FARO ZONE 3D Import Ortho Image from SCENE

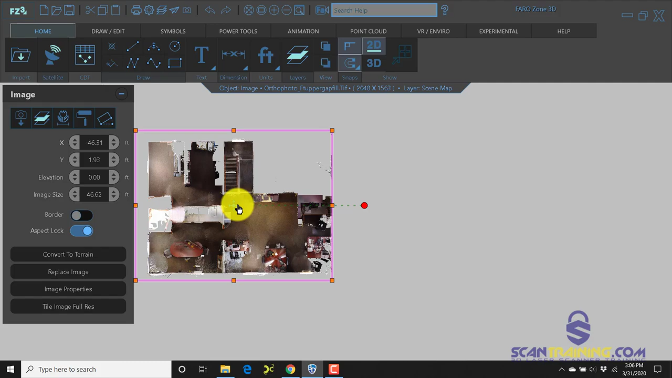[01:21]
now in this case we have a top-down view of an office area
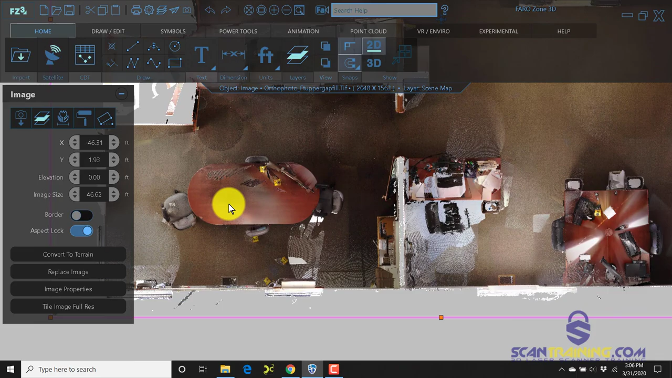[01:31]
there's a conference table over here are some desks and chairs trash cans work other work areas some
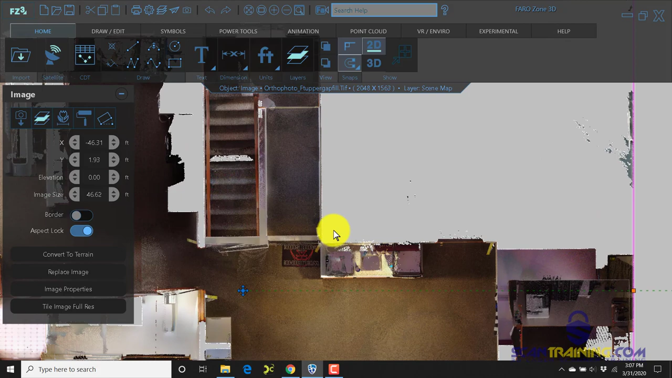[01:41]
stairs now you don't have to bring in a gap filled image you could use clear view in scene
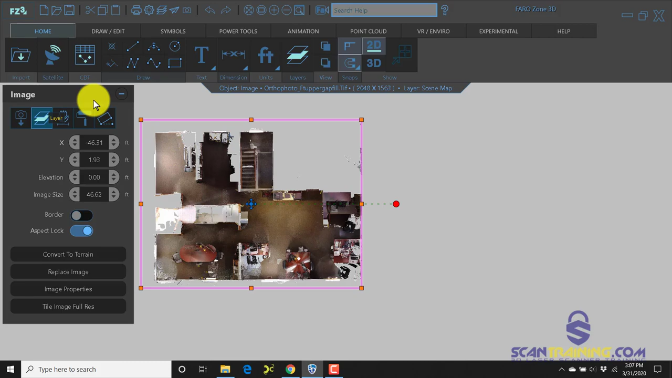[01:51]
and bring in a clear view image and i have a couple of those to show you this particular clear view image
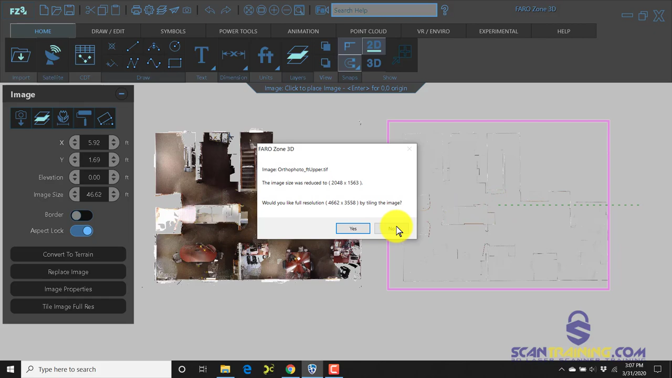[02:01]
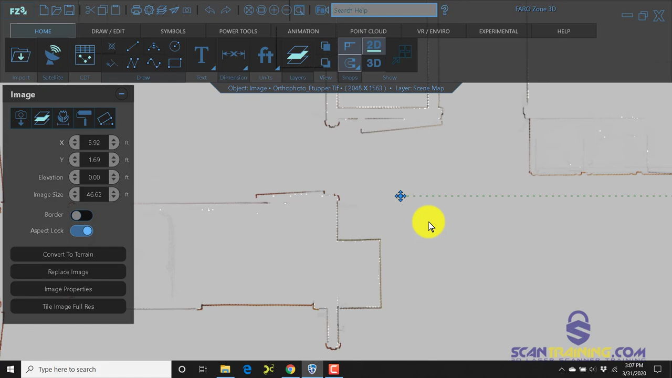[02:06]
is an isolated image in other words i've adjusted the clipping box
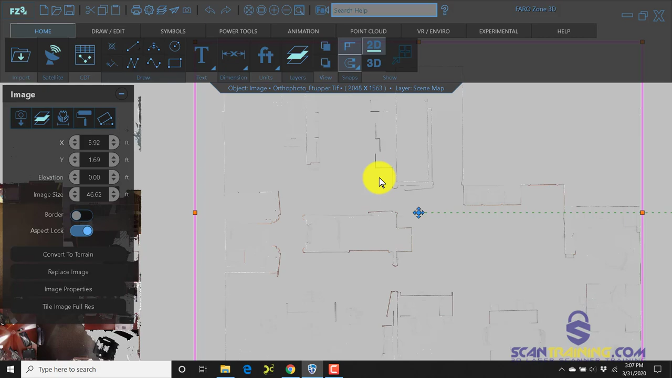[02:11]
just to show the outlines of the walls so this is good for tracing over in fact any of them actually are good for
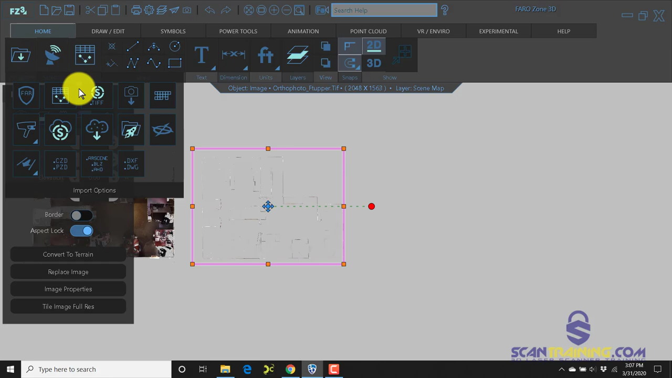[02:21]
tracing over but i'm going to show you another image this one is going to show a bit less transparency
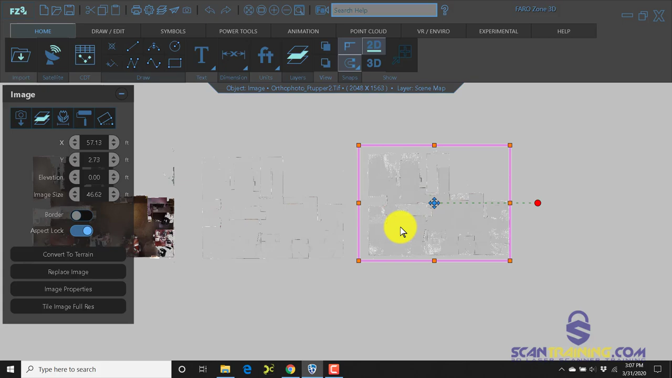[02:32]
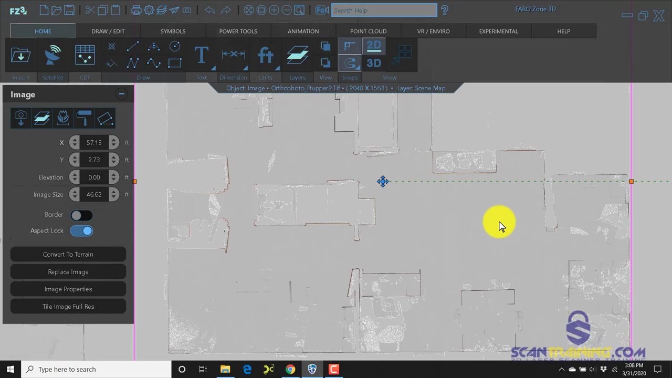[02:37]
and we can see a bit more of the floor area in gray so that can help this stand
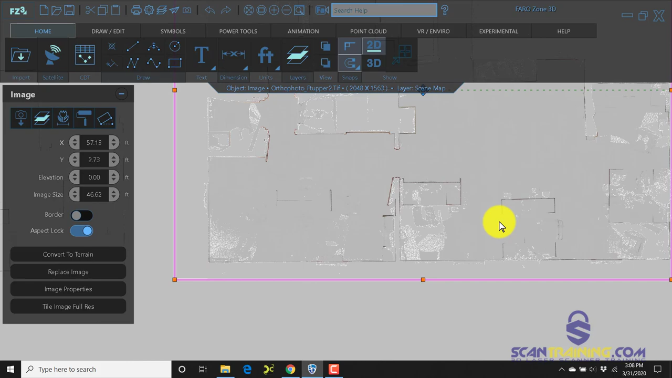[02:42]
out a little bit more of these edges so it's your choice how you want to work with the data whether you like the full resolution
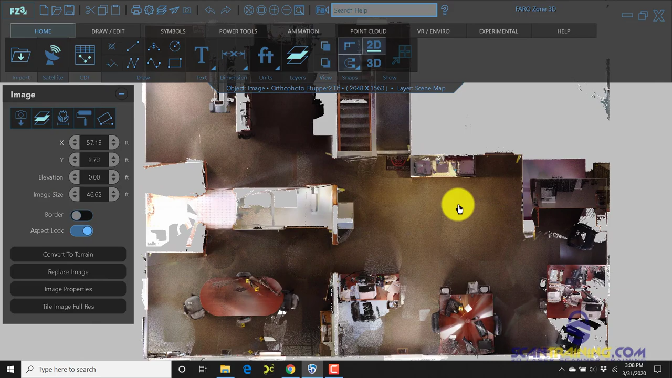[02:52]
image showing all of the colors the floor and all of that or if you want the clear view so you can just trace over the edges